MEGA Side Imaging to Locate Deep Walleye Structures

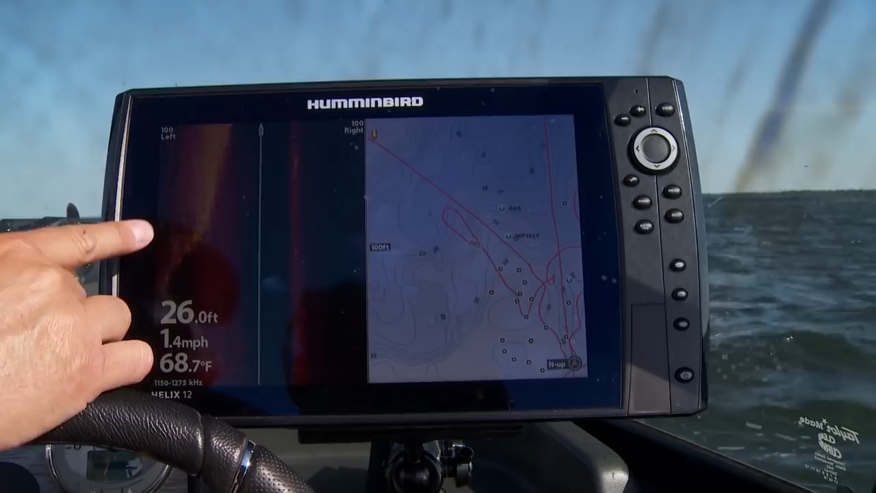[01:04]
On screen: depth 26.0 ft, water 68.7°F, speed 1.4 mph
looking but then I can go along with my side imaging and I can actually look in and I can say look it there's a whole bunch of little boulders in there some little gravel rock there's differences there than there is on this side of the boat over here I might see a soft
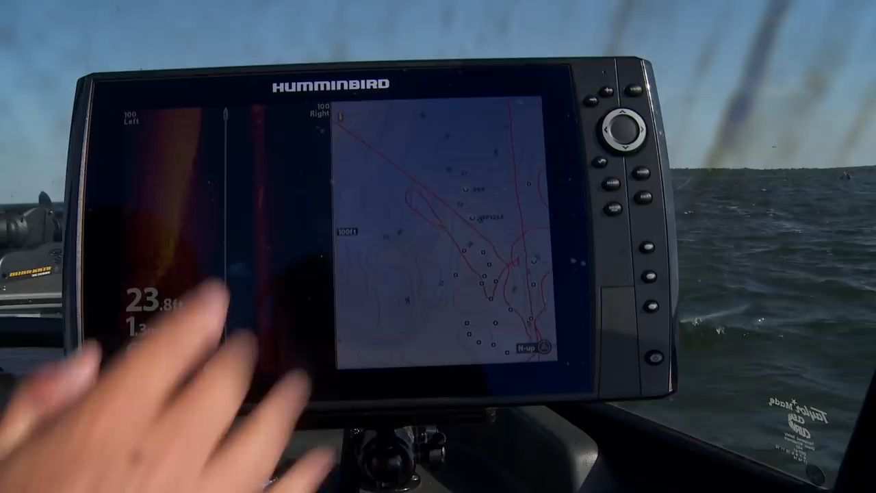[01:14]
bottom and I know that there's probably not going to be as many fish there because when it comes down to it walleyes want everything they can get in a piece of structure if they can have rubble
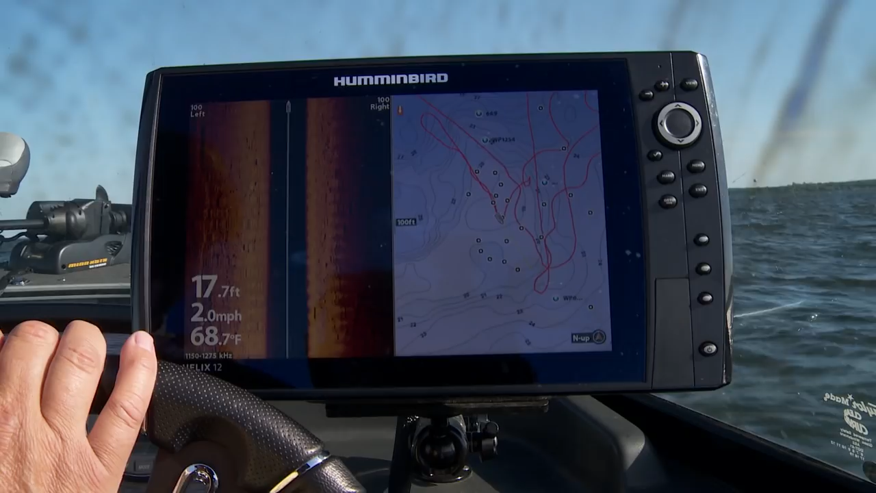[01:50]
On screen: depth 17.7 ft, water 68.7°F, speed 2.0 mph
allow you to look in and see
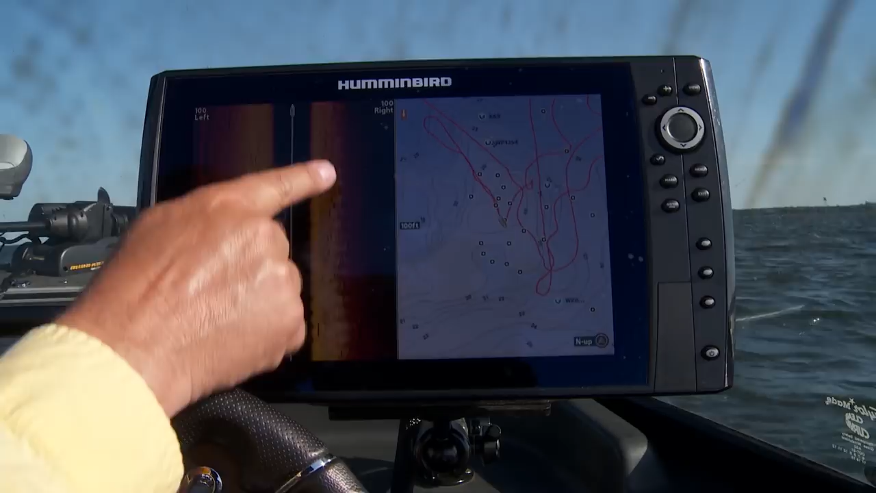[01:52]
things without having to drive over it and you can see stuff on deep structure just as well as you can shallow structure so make sure that when you're looking at these units you include a side imaging piece in that unit you want to buy the side imaging piece because you're going to use it you're going to use it day in and day out you're going to catch fish because of it